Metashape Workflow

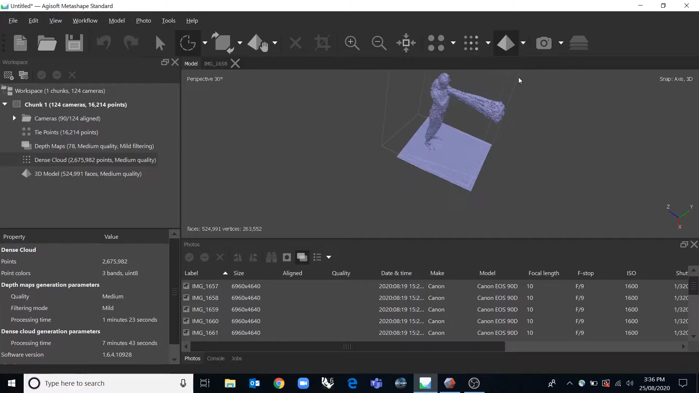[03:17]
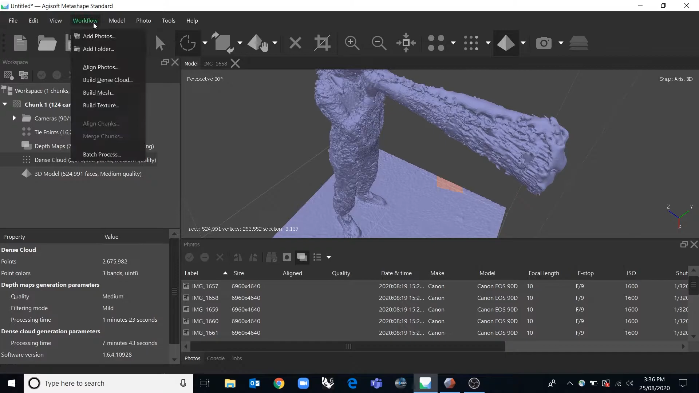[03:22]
And the last thing to do would be to put a texture on that mesh and you'll end up with model textured.
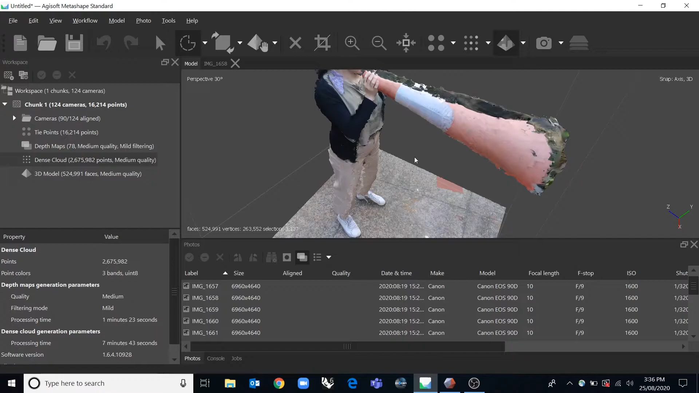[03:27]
And then once you've done that you can export it by going file, export, export model.
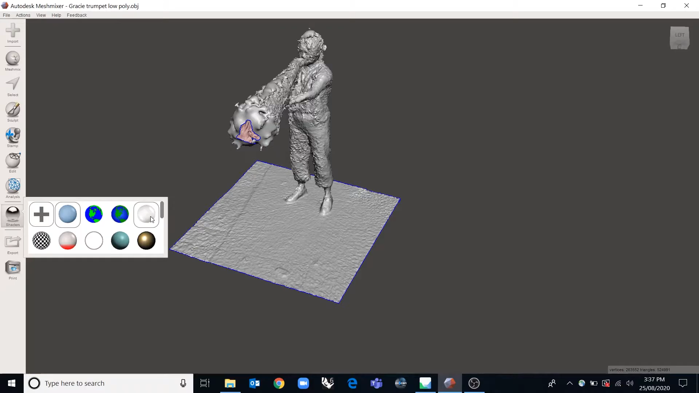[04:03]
So if we put this on here it's grabbing
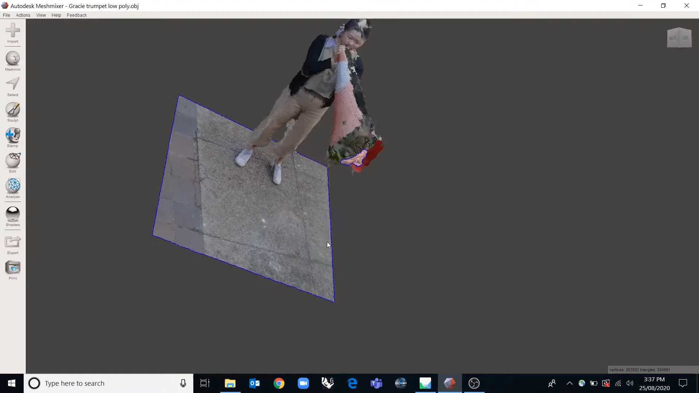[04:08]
those extra files and we can see them in the mesh.
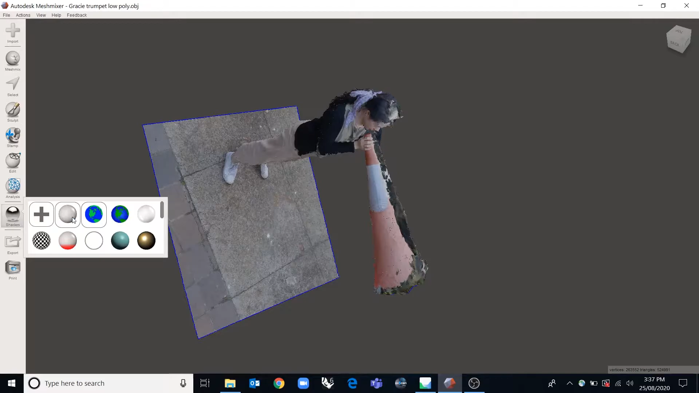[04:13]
An stl file is just going to look like this without any texture or photo rendering on top of it.
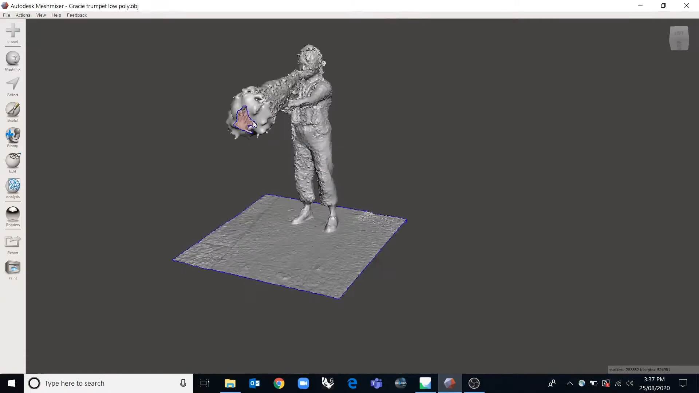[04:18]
But that might be all you need if you just need the form of your object. Another really useful tool for cleaning up your model is this gradual selection tool.
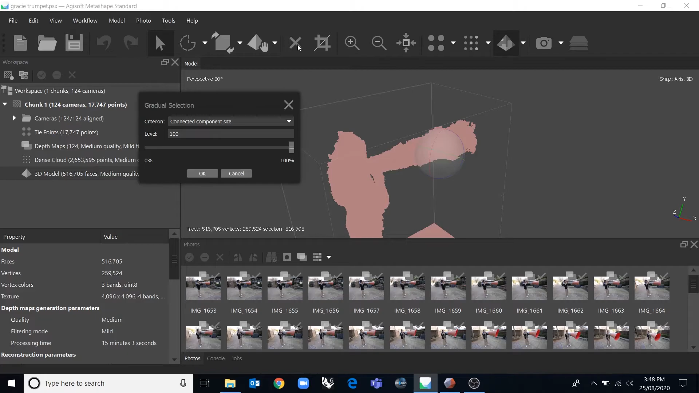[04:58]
But if you had smaller little particles here you could select it with that and then you could eventually hit the X and delete all of those components.